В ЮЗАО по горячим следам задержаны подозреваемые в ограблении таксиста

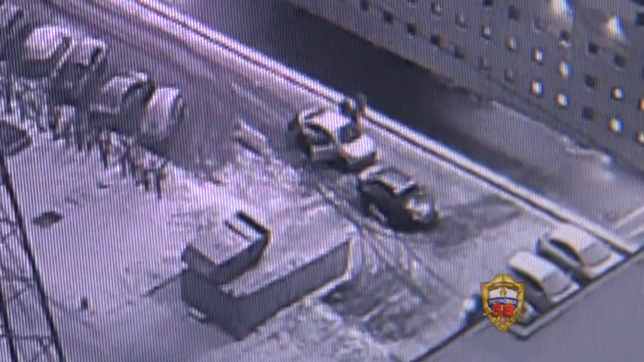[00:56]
один из парней отобрал у него планшет и вся компания бросилась на утек.